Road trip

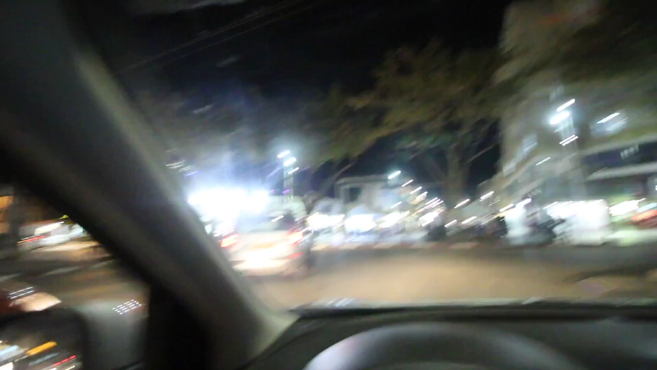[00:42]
famous Netanya square waiting for mum to come from Kofix